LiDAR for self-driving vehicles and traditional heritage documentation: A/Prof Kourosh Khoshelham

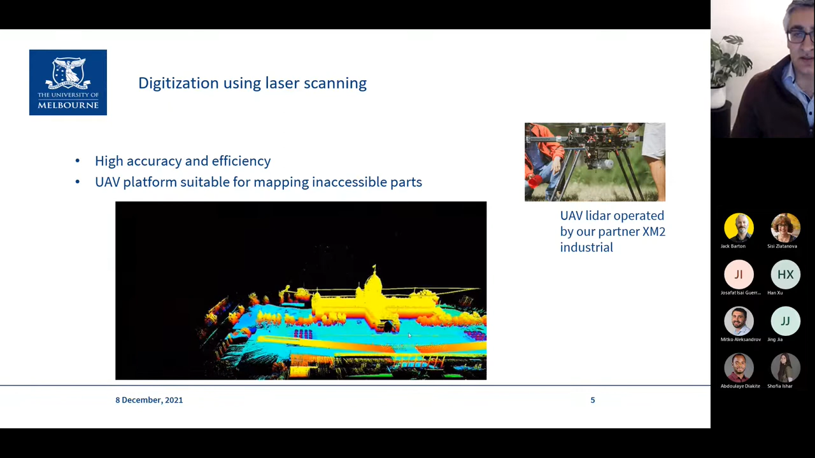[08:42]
very accurately that's the basis for creating 3d models and laser scanning is a very suitable tool for capturing the details of buildings in 3d so this is an example of a uav born lidar sensor sensor that's scanning the uh royal exhibition building in melbourne one of the heritage one of the first heritage buildings i think that the first heritage building or maybe the only heritage building in melbourne
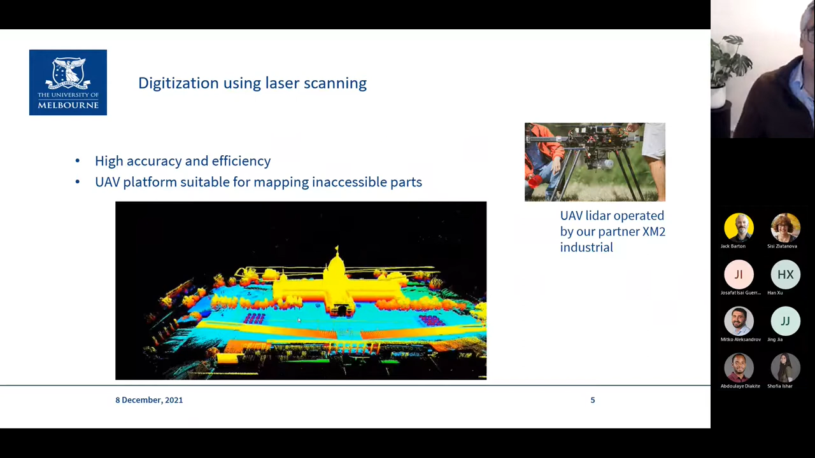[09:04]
that's listed on the unesco list of heritage um so that it's the uav platform is very useful useful here because it allows us to map inaccessible parts of the building for example the dome is quite high i think 60 plus meters high and the roof also not very easy to to scan uh with a uav platform you can easily fly
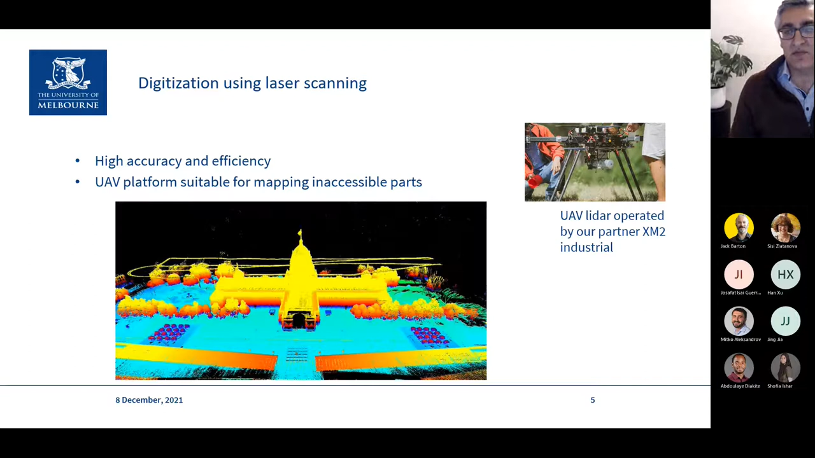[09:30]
above and capture very accurate data but then when you go inside the building because for an accurate 3d model
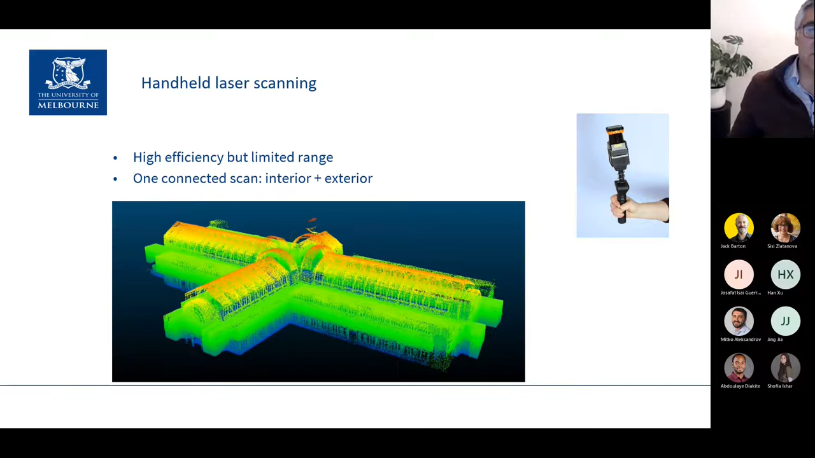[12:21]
so if you look at the picture here you see the dome of the building is missing because it was about 60 meters high and the laser scanner had a range of only 30 meters so that's that's one issue with these handheld laser scanners currently that i think there might be some longer range versions which we didn't have
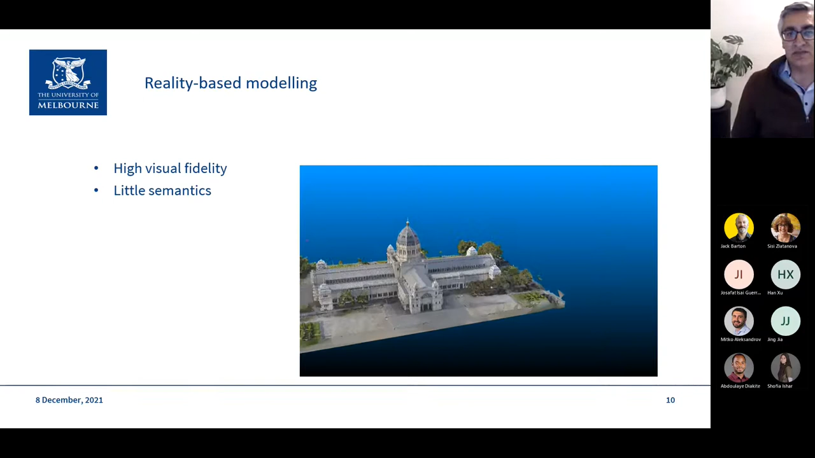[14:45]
on the other hand reality-based modeling is uh creates a model that looks real so basically when
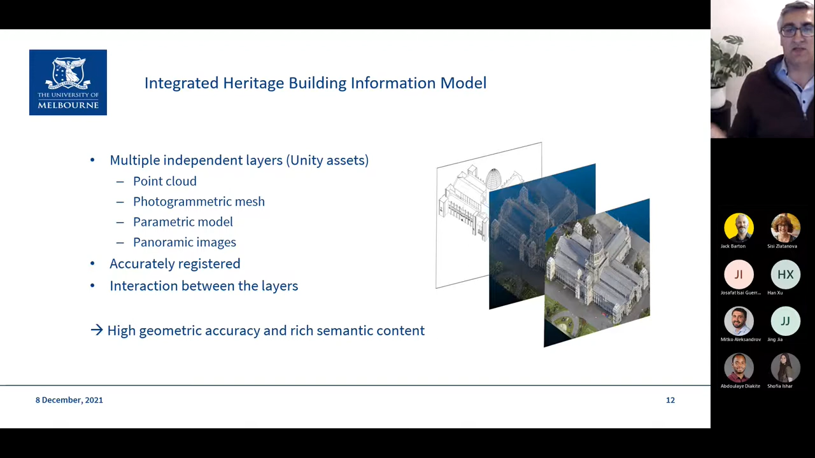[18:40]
uh way to if you can interact between these layers and it offers both high geometric accuracy it looks real and also rich semantic content which is stored in the
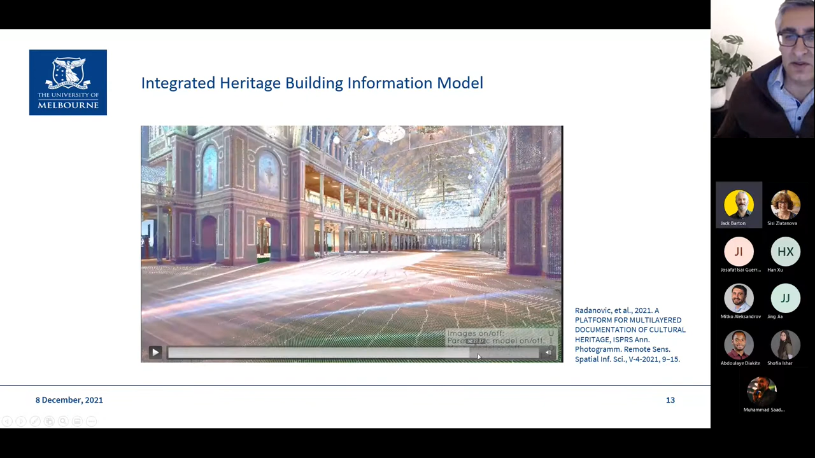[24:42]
so this is the point cloud of the interior and you said you you might want to see the details in the dome for example so here we have the the panoramic images of the dome
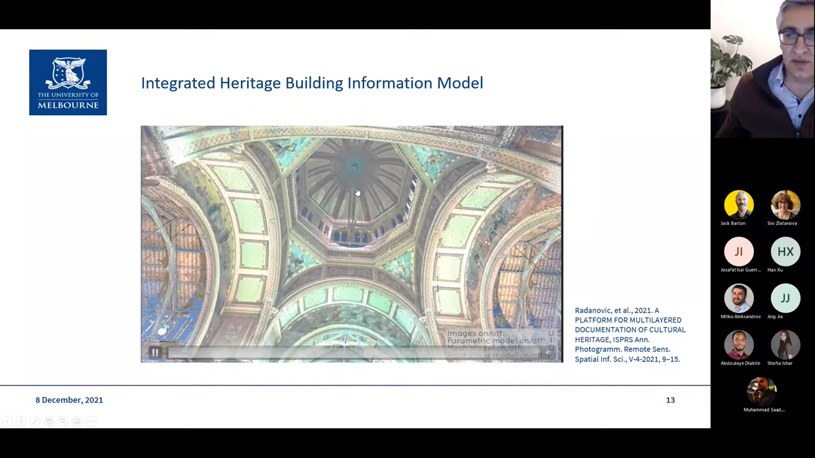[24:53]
um but again so the beam doesn't really have that much detail here but you just want to visualize it you can just look at the images it's better for visualization
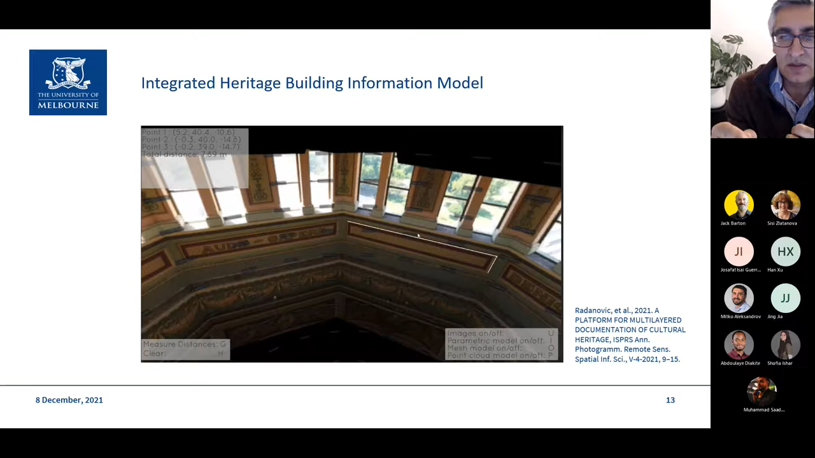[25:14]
and because it's again integrated with the point cloud you can make measurements in the panoramic images
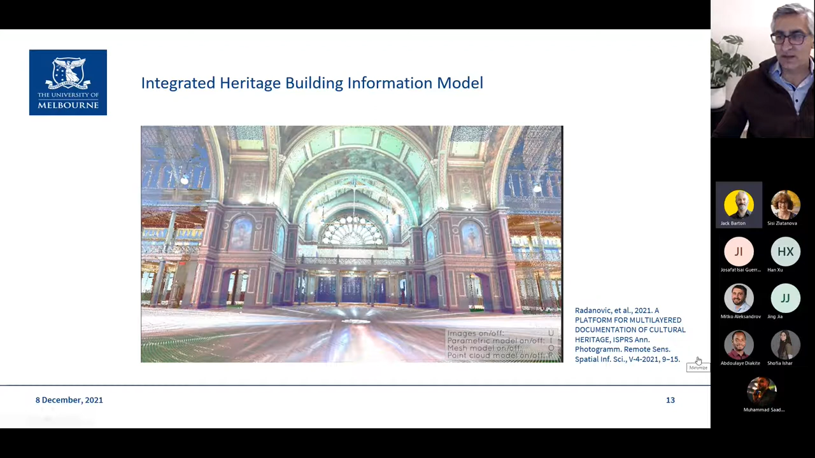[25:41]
something and see its information are you assuming that's the the closest thing to the the point of view or you know is it what what i might call the z depth you know like how do
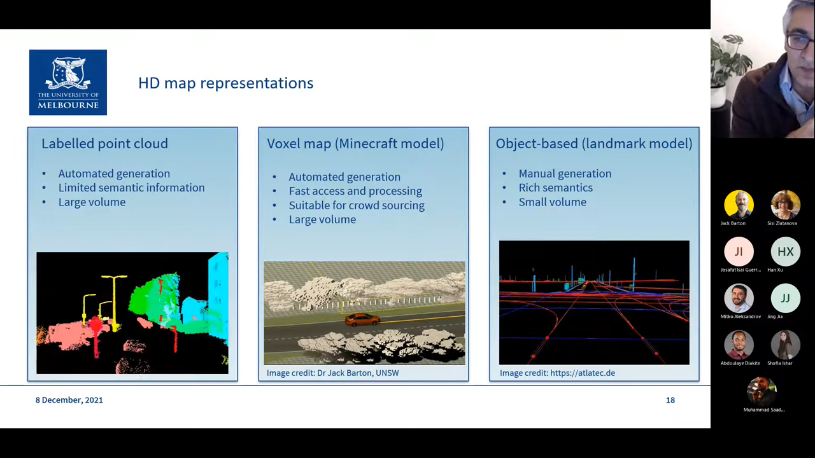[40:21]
modeled by as a vector the problem with this approach is that you have to create it manually there's no automatic way as far as i know to create this representation automatically the advantage is that it's very lightweight and it can include a lot of semantic information that's useful for driving